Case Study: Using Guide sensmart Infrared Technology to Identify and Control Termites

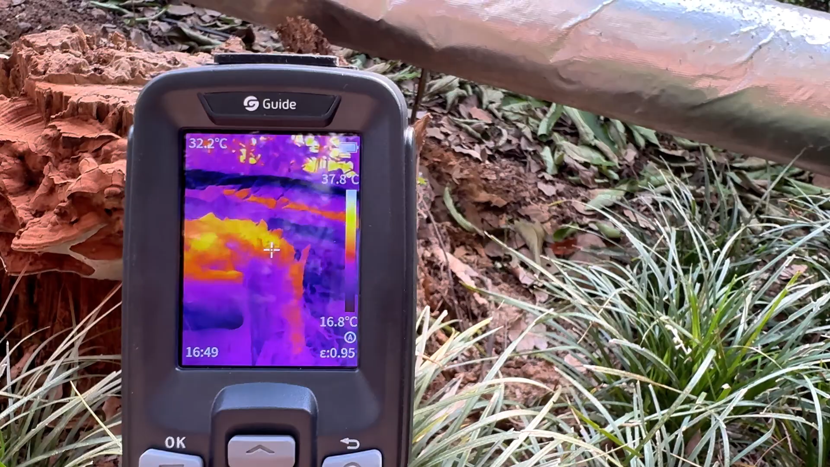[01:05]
On screen: spot 32.2°C, scale top 37.8°C, scale bottom 16.8°C
the temperature inside and outside will be different
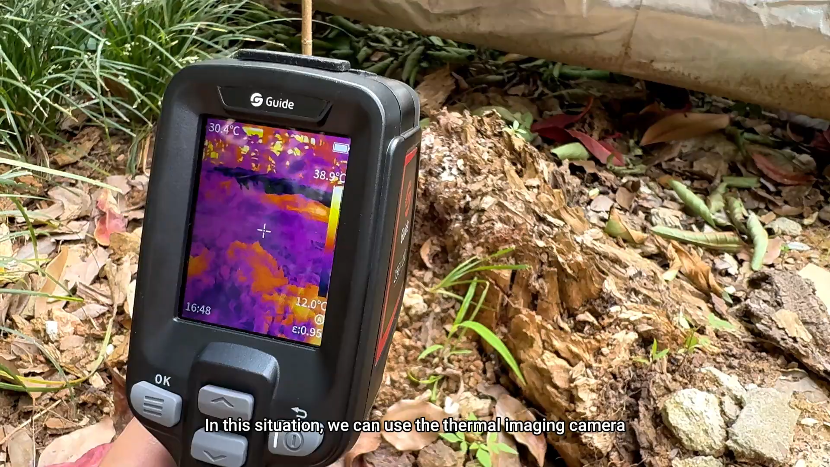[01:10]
in this situation we can use the thermal imaging camera to quickly and accurately locate the nest compared with other traditional detection methods
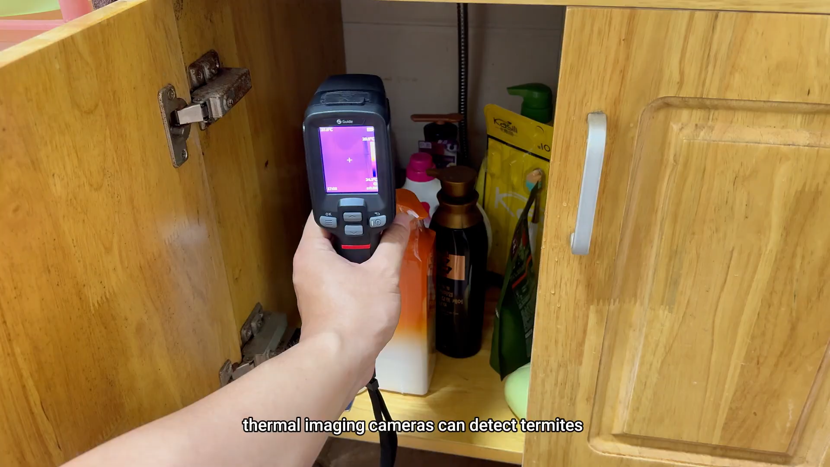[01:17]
thermal imaging cameras can detect termites without excessively